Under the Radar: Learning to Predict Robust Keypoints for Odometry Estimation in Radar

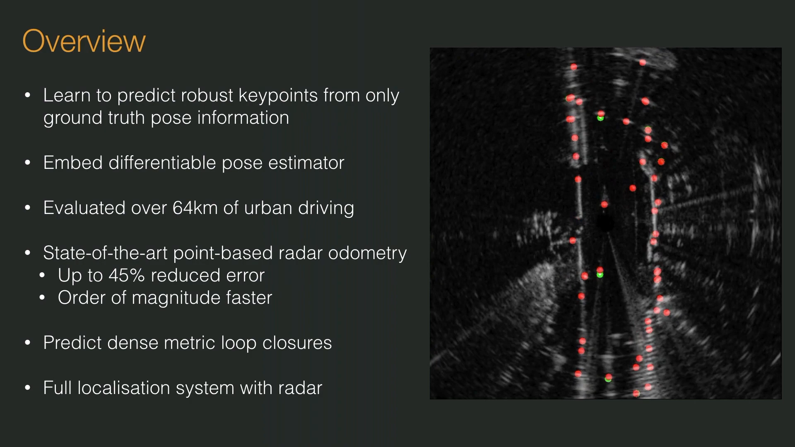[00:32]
we provide a framework capable of full mapping and localisation with radar in urban environments.
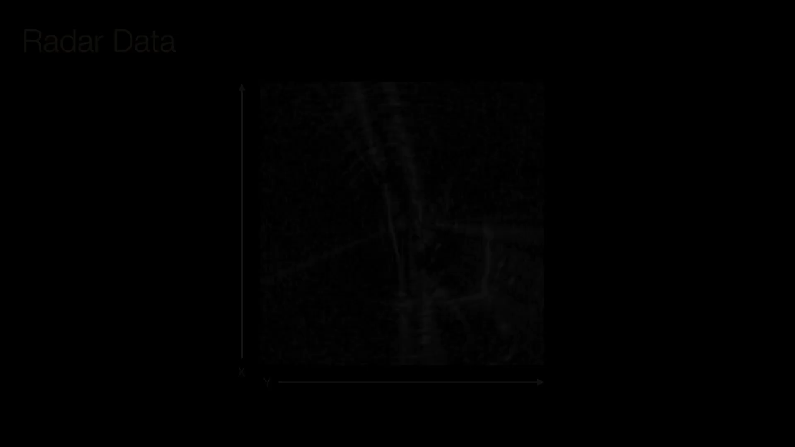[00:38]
Radar data holds the promise of tackling many of the challenges faced by vision in LiDAR.
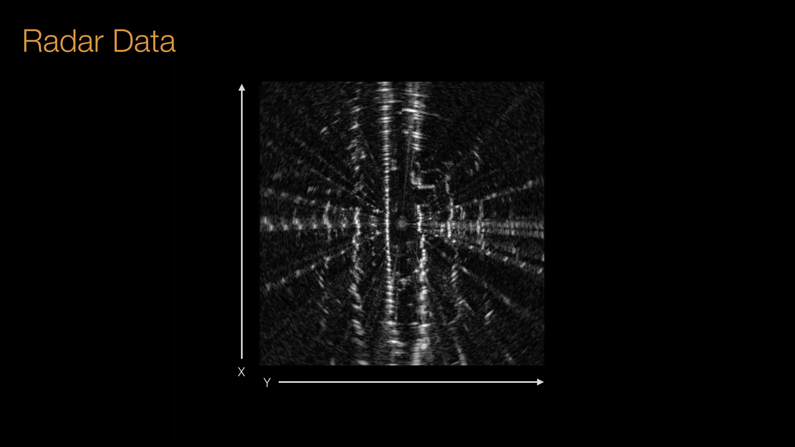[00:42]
However, it's blighted by noise artefacts such as speckle noise, saturation and ghost reflections. With these challenges in mind, we leverage a deep neural network to predict keypoints specifically tailored for this modality.
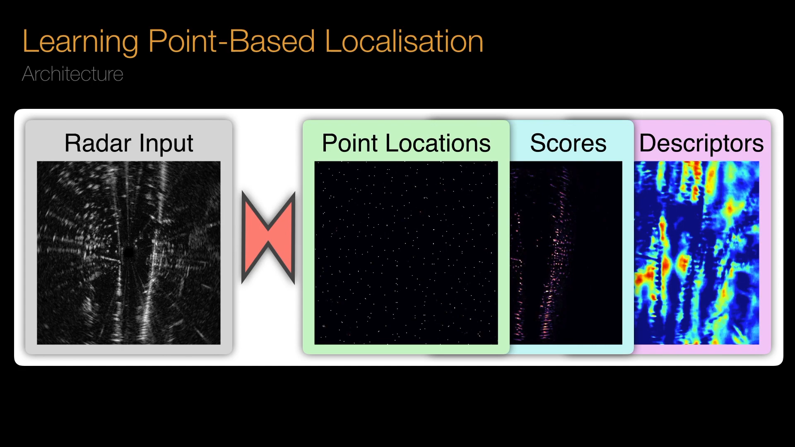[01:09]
and descriptors so that we can associate points from different scans.
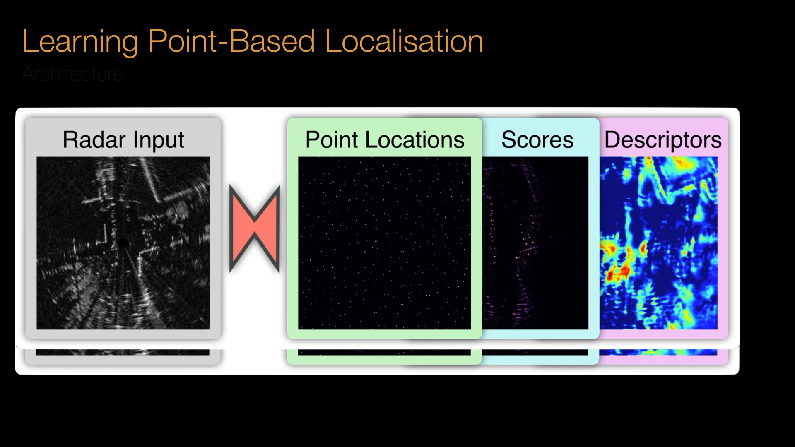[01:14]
For the purposes of motion estimation, keypoints from two proximal scans are fed to a point matcher,
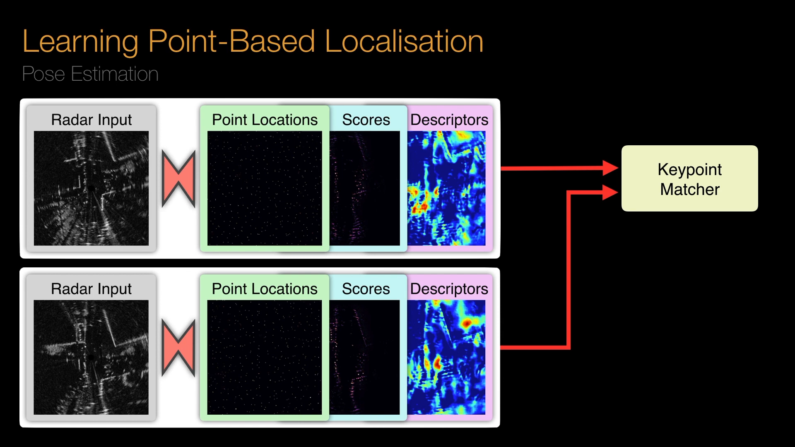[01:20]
comparing keypoint descriptors and pose estimator to predict the transform between radar scans. Crucially, both the keypoint matcher and pose estimator are fully differentiable,
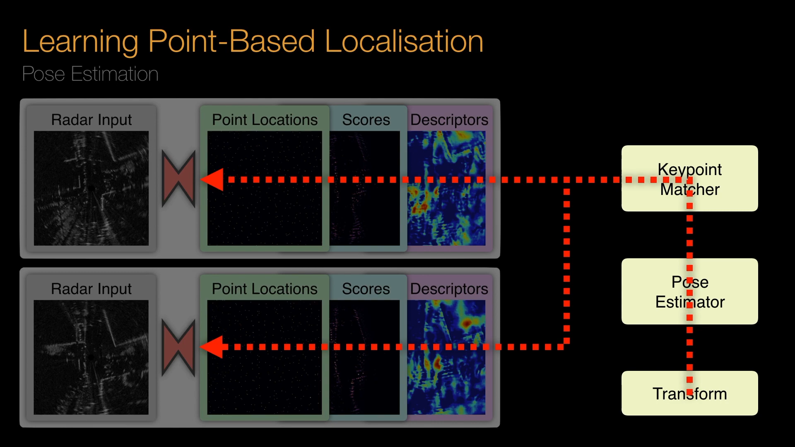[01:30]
and so we can learn keypoint location, scores and descriptors that are optimal for this task and radar modality. We use the same framework for metric localisation and simply max-pull descriptors to give a location embedding,
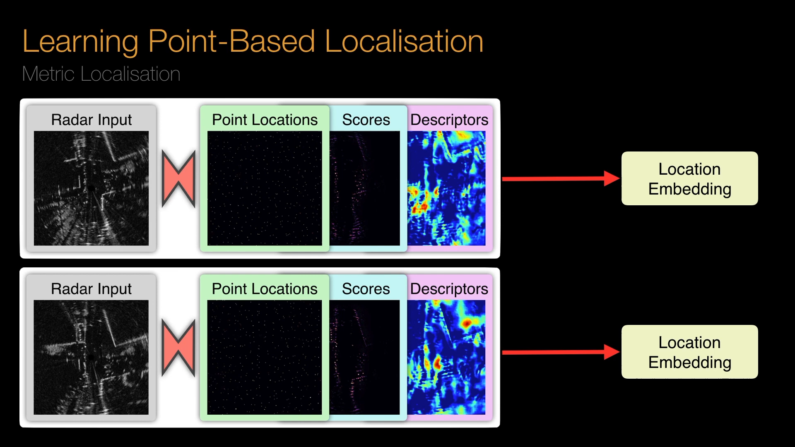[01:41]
representing the real-world location at each radar scan. We compare against previously stored embeddings, and if above a threshold, solve for a metric loop closure using the pose estimation already mentioned.
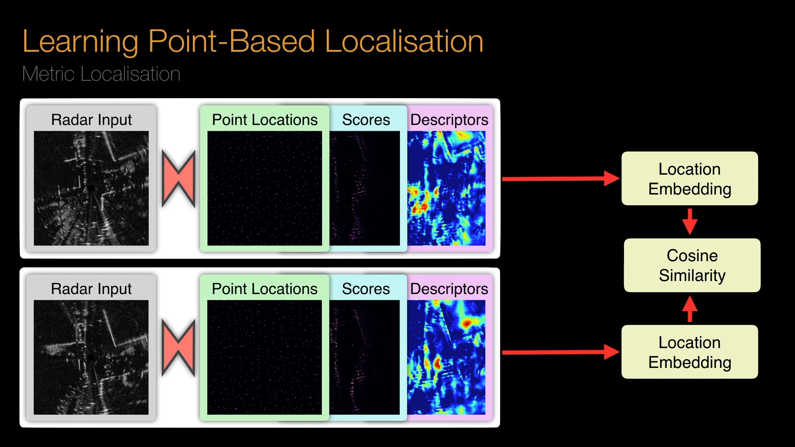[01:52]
To train our system, we use data from the recently released Oxford Radar Robot Car data set,
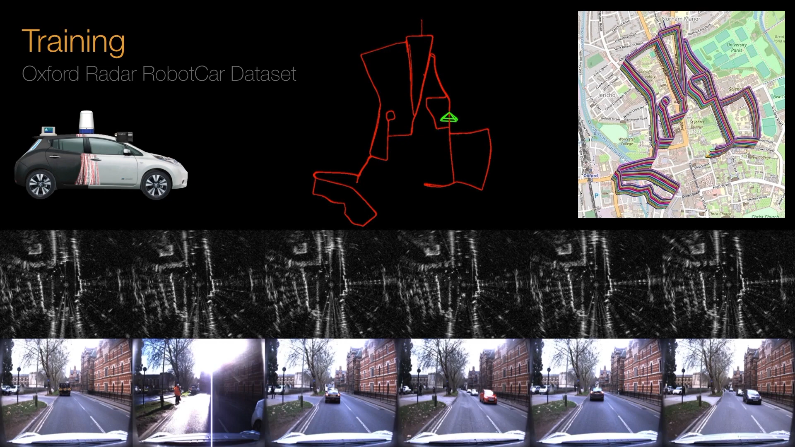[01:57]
which comes both with raw radar data and optimised ground truth poses.
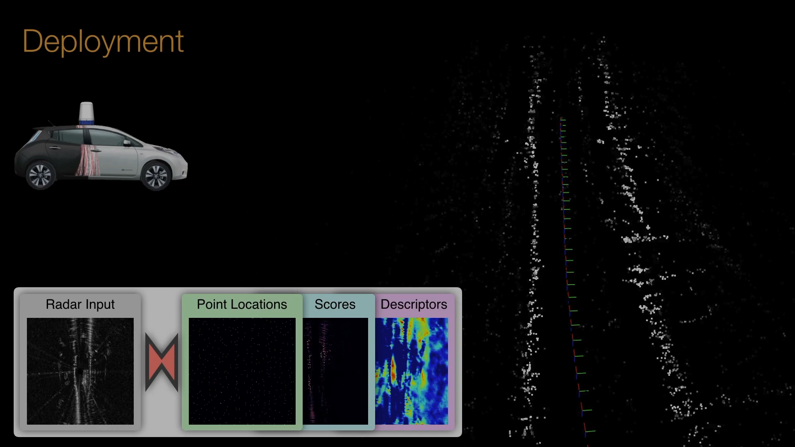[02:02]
At runtime, we take the train network and predict keypoint locations, scores and descriptors from raw radar alone.
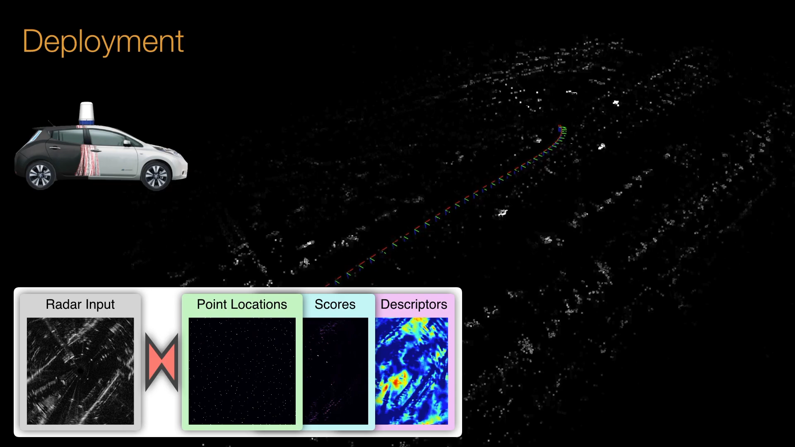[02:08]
Further visualising matches in odometry, we can see that in all conditions,
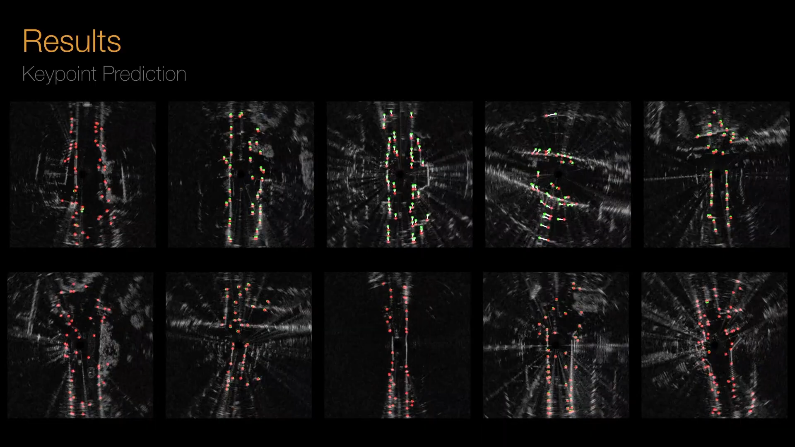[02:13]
the point locations and weights accurately capture the vehicle motion and are well localised to
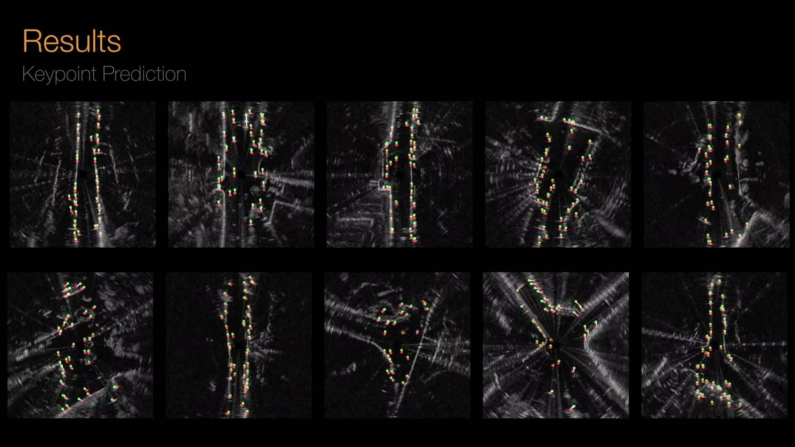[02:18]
objects such as walls and buildings suitable for odometry estimation.
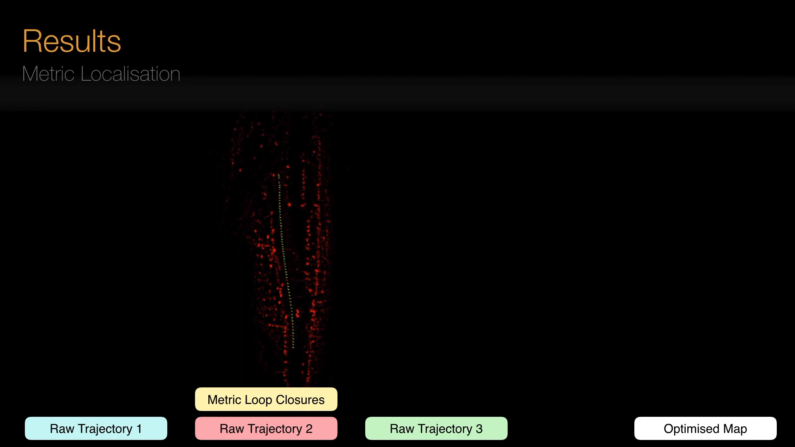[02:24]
When combined with metric localisation, we provide a full mapping system for radar in urban environments. When run on test datasets, we successfully optimise different trajectories simultaneously into one coherent map, at well over real-time speeds.
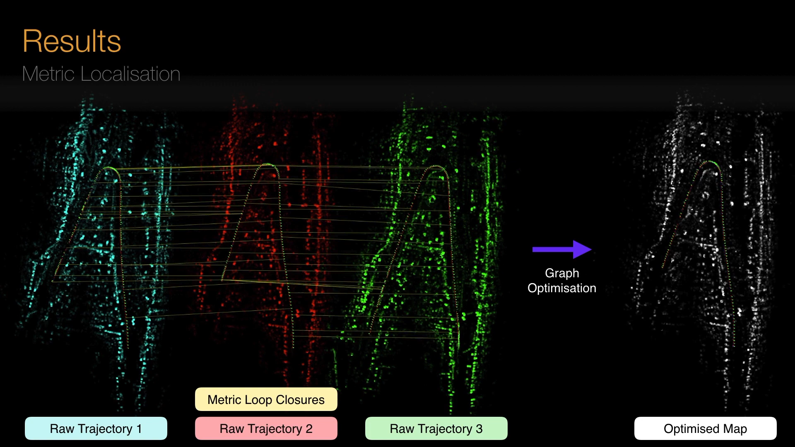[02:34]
In conclusion, by embedding a differentiable pose estimator inside our architecture,